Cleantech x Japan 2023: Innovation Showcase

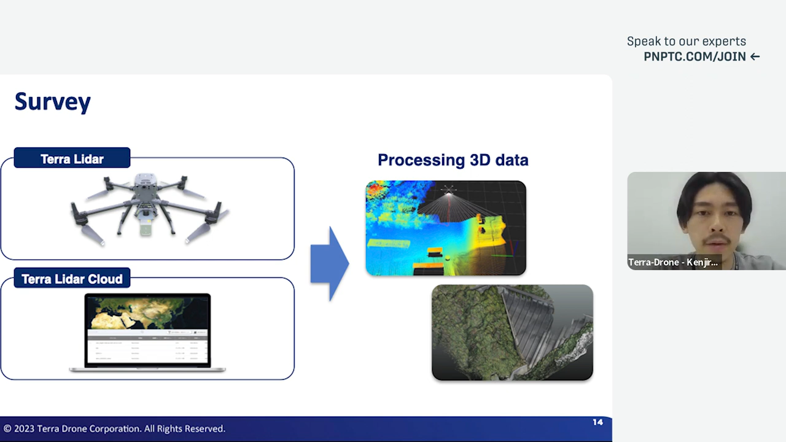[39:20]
And, also, the Terralighter cloud. Which is a cloud software. Which would be able to process 3D data from the data acquired by the Terralighter. And, the second product, mainly product, would be the UT drone.